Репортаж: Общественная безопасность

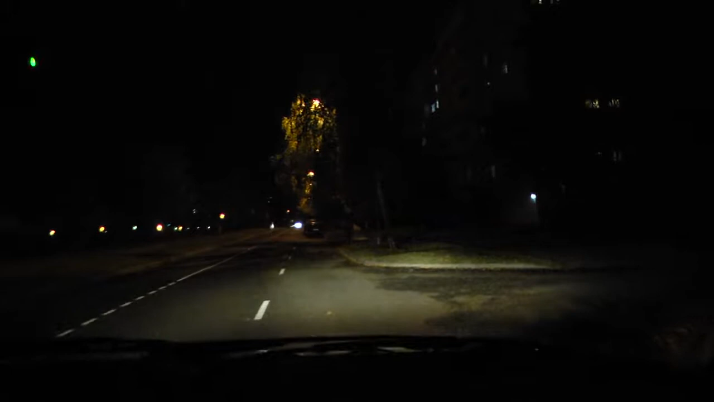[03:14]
Отсюда едем на вызов, мужчина ломится к соседям в дверь. Милиция выезжает на место, однако нарушитель ушел.